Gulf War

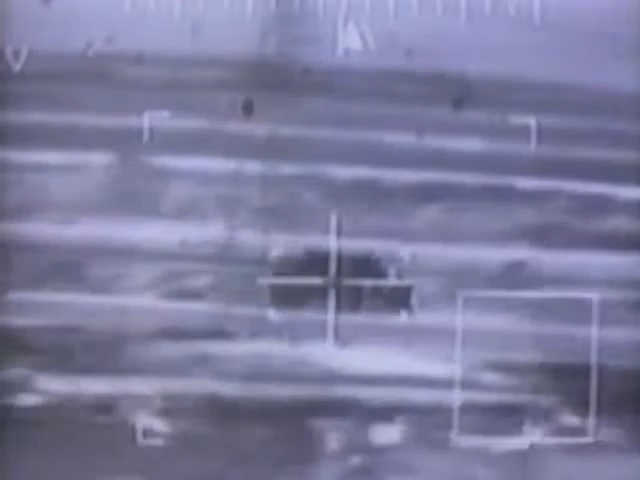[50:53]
It's a mission to look like a military vehicle. Roger. One second. They're not easy. Make the floor, 4144, 4144.
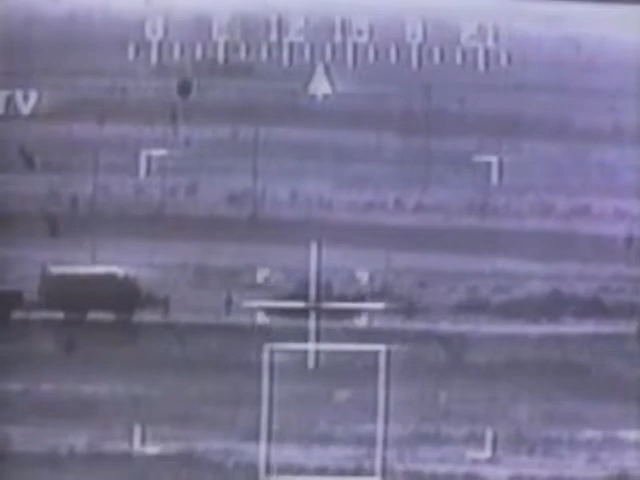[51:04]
Appropriately, the laser-guided missiles, which are causing this slaughter, are called Hellfire missiles.
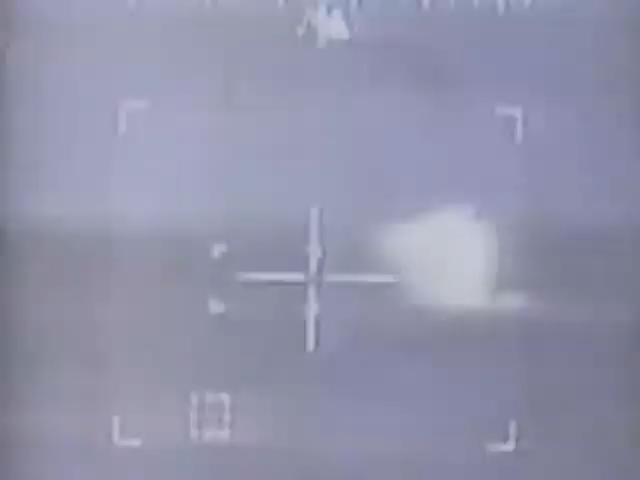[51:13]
Hovering undetected two kilometers or so from the target, just above the ground, the Apaches can simply pick off their victims for as long as they have missiles left to fire.
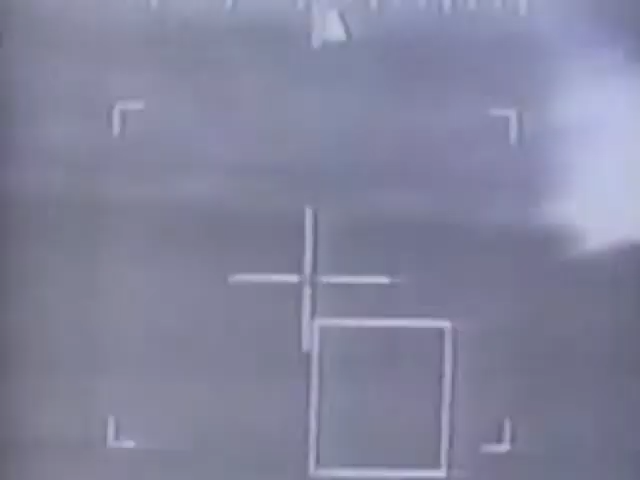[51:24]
The mother of all retreats was halted here on what came to be known after the ceasefire as the road of death.
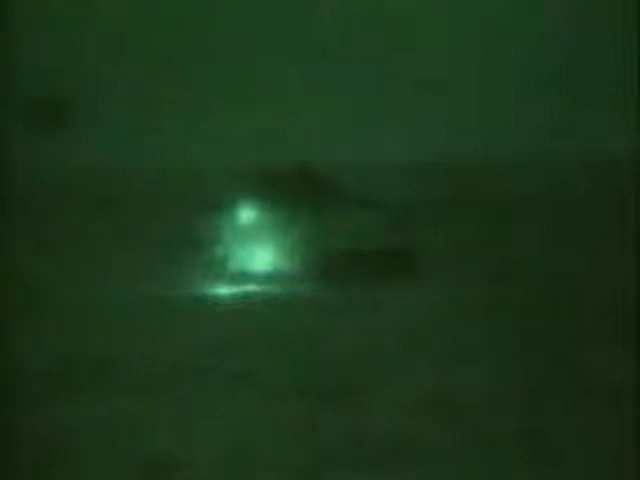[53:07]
how fast it was, and how many positions we rode through.
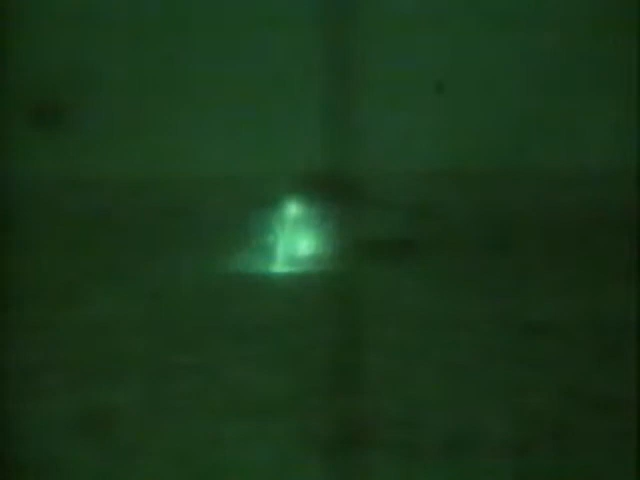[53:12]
The speed that we could move the armor, that we could move the warrior, using the night sights, using the TI,
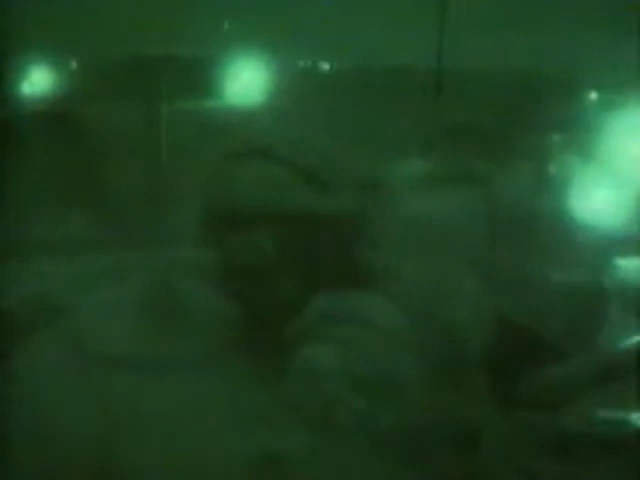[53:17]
and using the satellite navigation, and then engaging the positions.
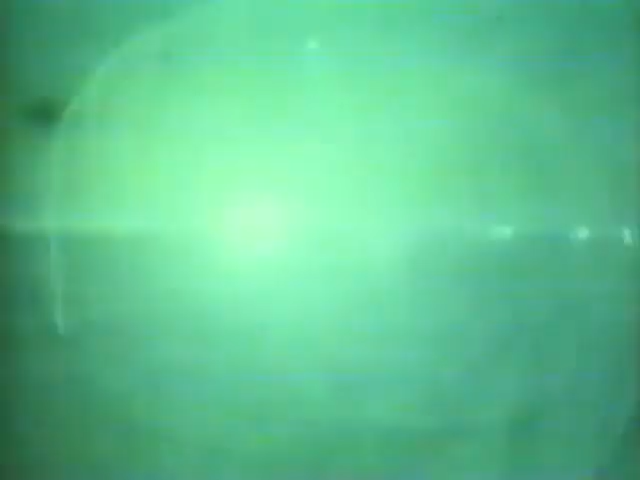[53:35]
But inside the vehicle, you're cocooned from it, and there's almost a false sense to it. It's like a computer game, looking through the sights, the night sights,